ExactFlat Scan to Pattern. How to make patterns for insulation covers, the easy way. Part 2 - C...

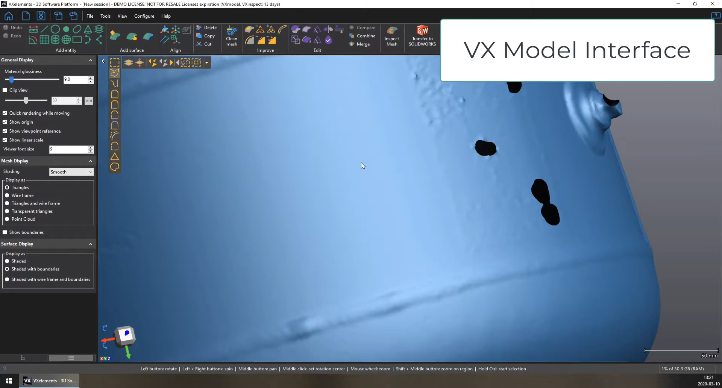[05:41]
So later on we will be defeaturing this to remove that detail.
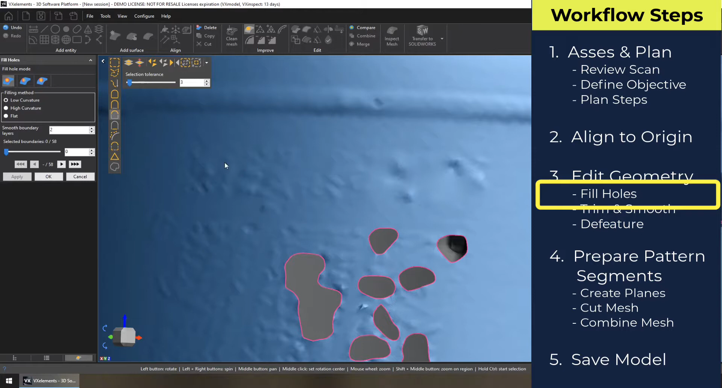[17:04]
So it's a very useful tool for this kind of work. The next mode is partial mode.
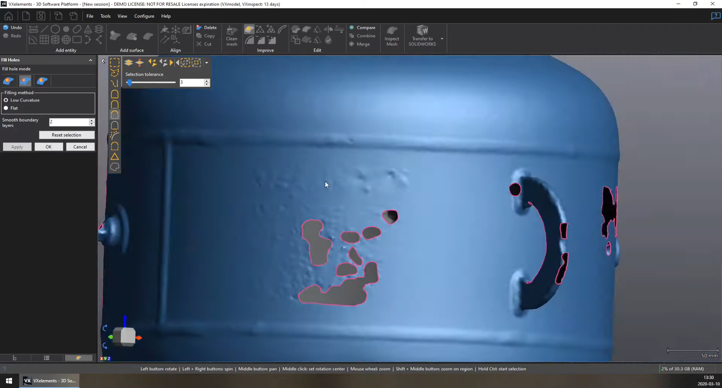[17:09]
And this allows you to fill in a partial loop.
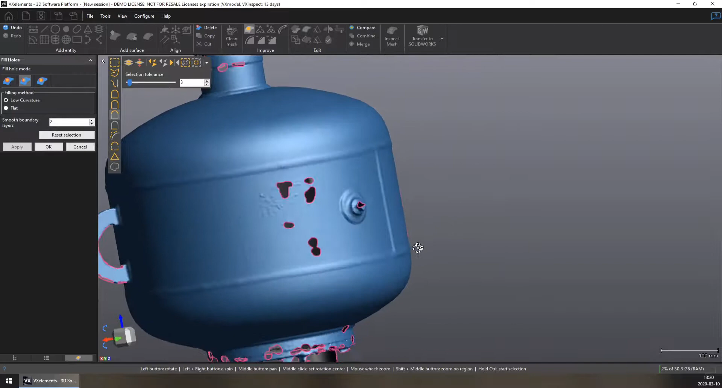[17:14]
So I'm trying to find a good example of what this would do. And I'm not sure I'm going to find one. But for larger holes like this, it may be beneficial to slowly fill it in segments.
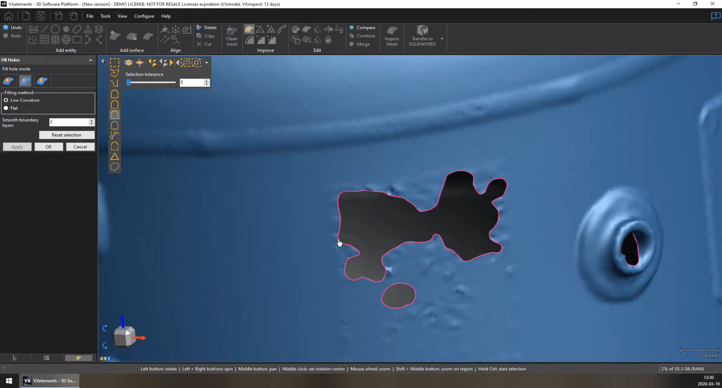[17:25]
So for this one here, if I wanted to just fill in this portion down here that I'm circling with my mouse,
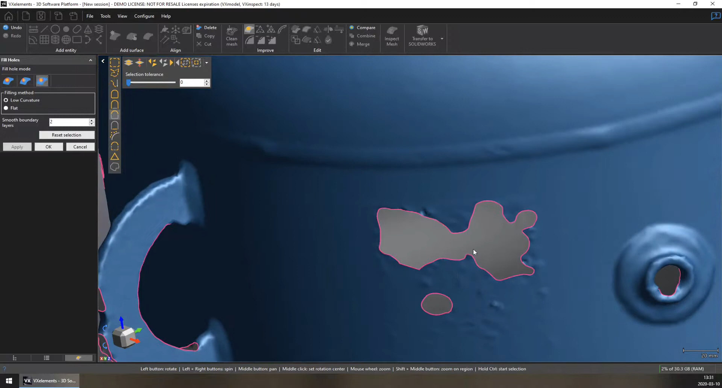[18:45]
This particular model does not require bridged filling, but we'll just cover this anyways.
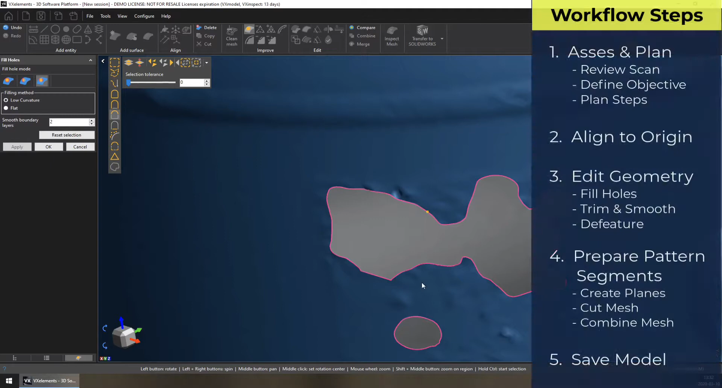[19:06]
So if I wanted to create a strip right through here, right through the middle, I might pick a start point there, an end point there, and this will be the midpoint of my first selection.
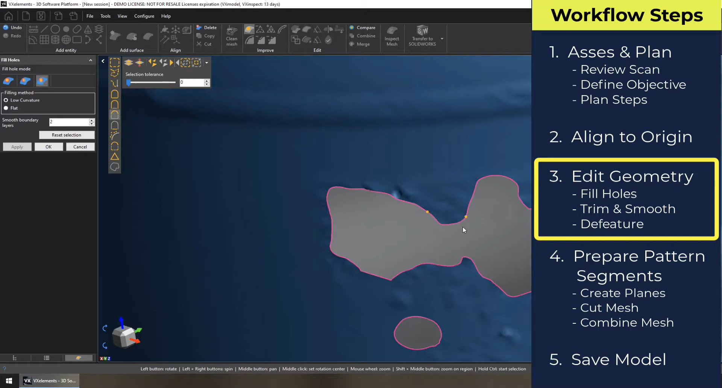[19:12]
Now I have to pick another side of the curve. So I'll pick these two as the end points,
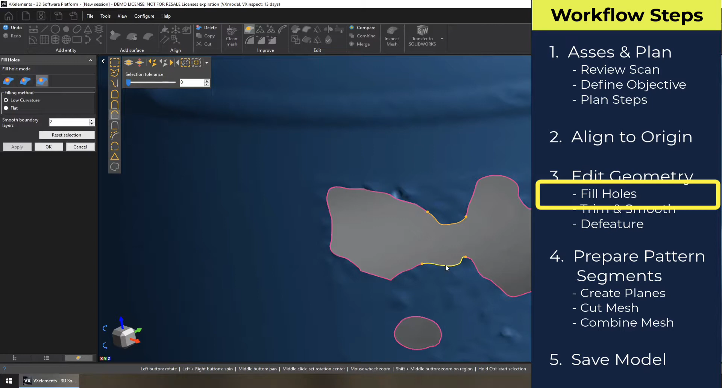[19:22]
and this is the midpoint, and the algorithm is going to fill that in for us. But for most of these holes here, we're just going to use the hole filling mode.
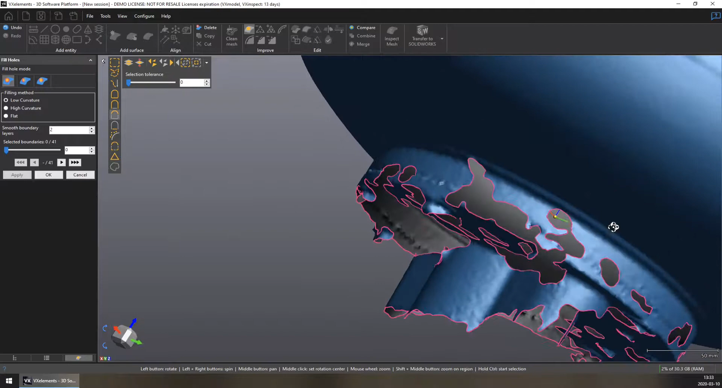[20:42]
So I'm going to trim it just above the weld line down here. So maybe what I'm going to do is a partial fill, and we'll pick
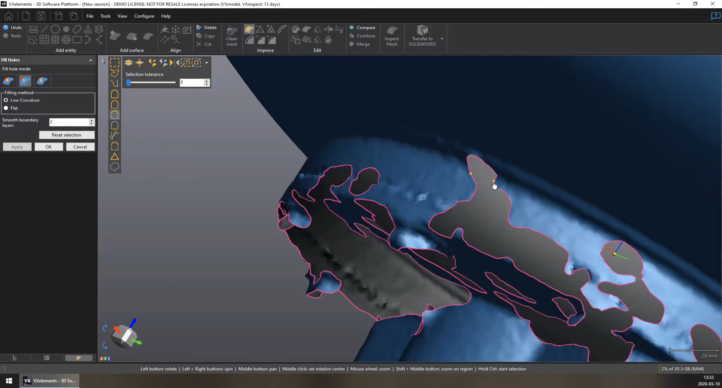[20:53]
some points right there, and we'll partially fill like that.
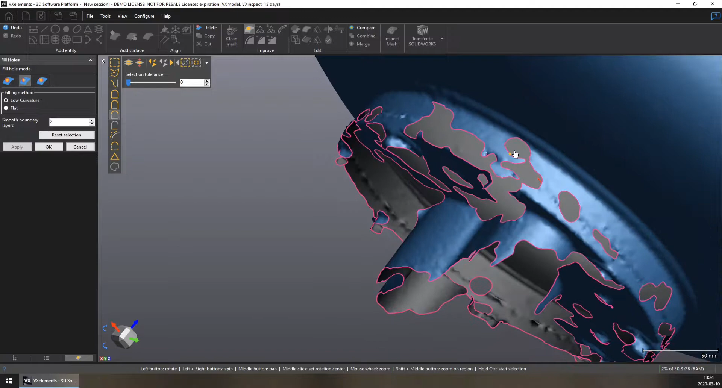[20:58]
We'll do the same thing down here, partially fill that.
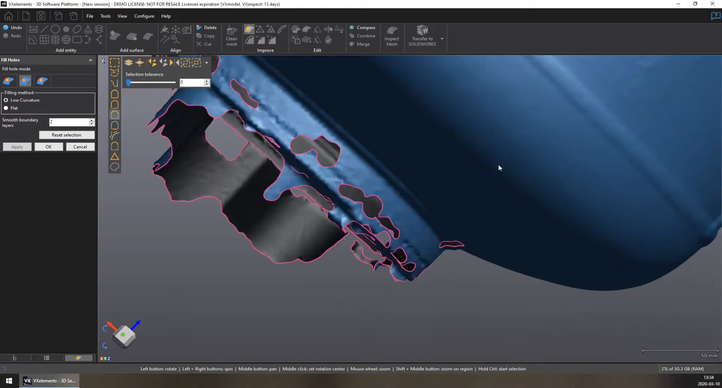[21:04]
And I'm just, my goal here is just to make sure I have enough information to do the trim without losing too much. And I'll do a hole fill right there.
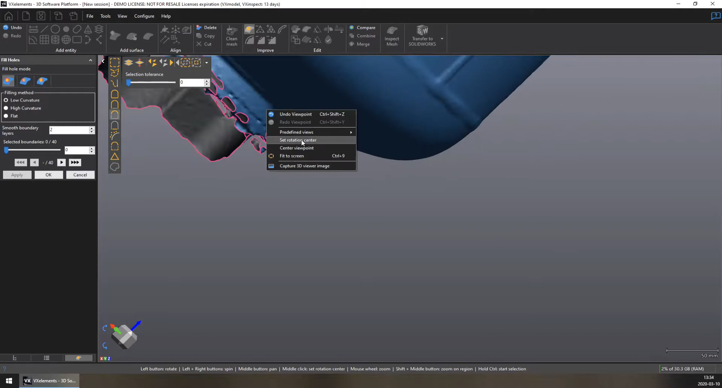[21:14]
We'll reset our rotation center just to make it easier to rotate around.
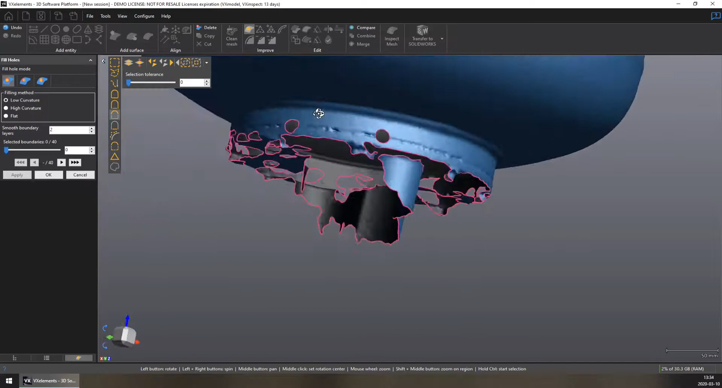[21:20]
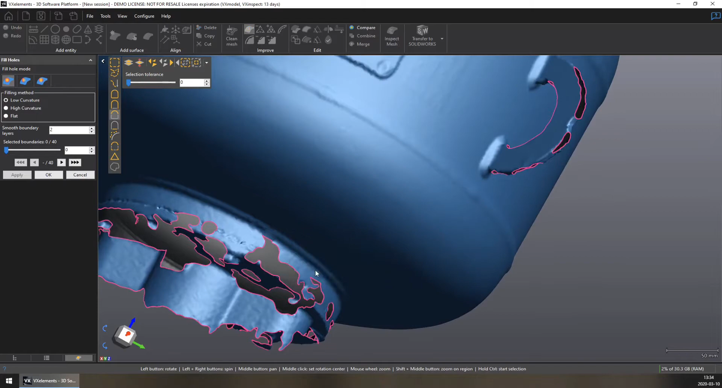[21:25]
I just want to have a closer look at this one here.